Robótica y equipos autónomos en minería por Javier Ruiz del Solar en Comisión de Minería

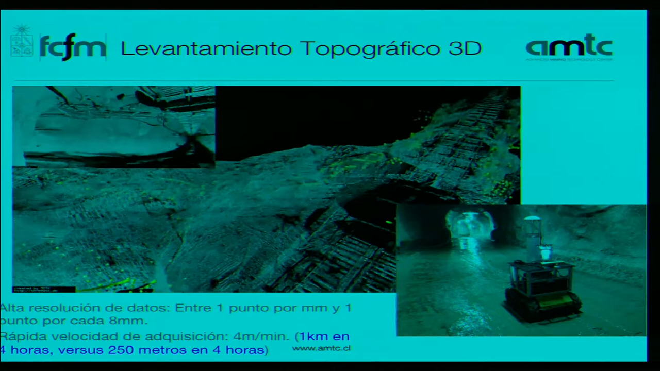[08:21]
donde usando el mismo tipo de tecnología se hace un levantamiento tridimensional de un túnel de producción. Esto es la mina Esmeralda del Teniente. Ahora, ¿qué importancia puede tener esto?
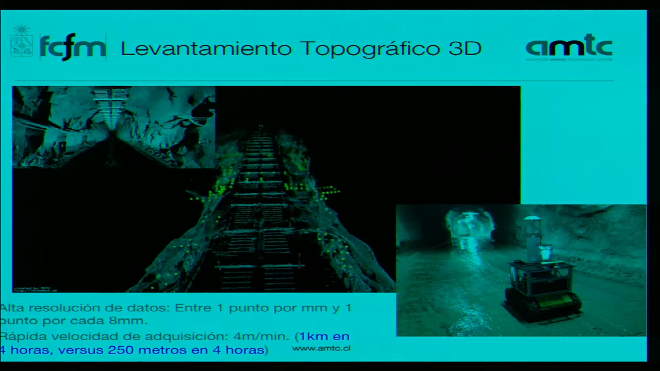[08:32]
La importancia es que este tipo de levantamientos que se requieren para la operación de la mina usando tecnología robótica se pueden hacer cuatro veces más rápido que usando tecnología convencional.
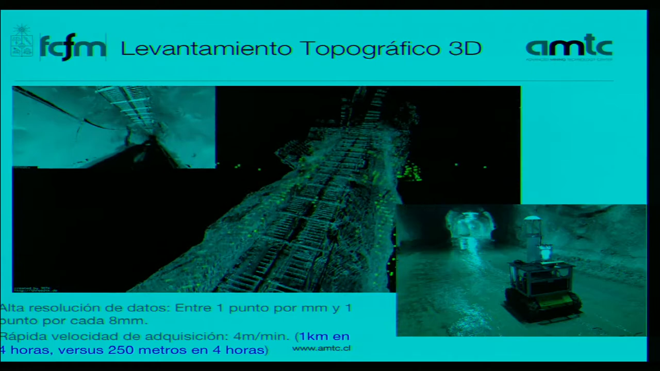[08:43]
Y esto implica que en lugares donde muchas veces no se hacen estos levantamientos porque no se quiere parar la producción, usando esta tecnología sí que se pueden hacer los levantamientos.